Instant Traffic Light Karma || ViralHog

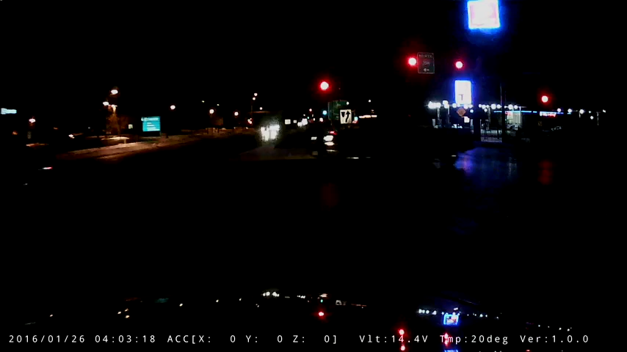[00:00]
What the fuck are you doing? Are you fucking serious? Oh my god, he just ran a red light. Oh my god.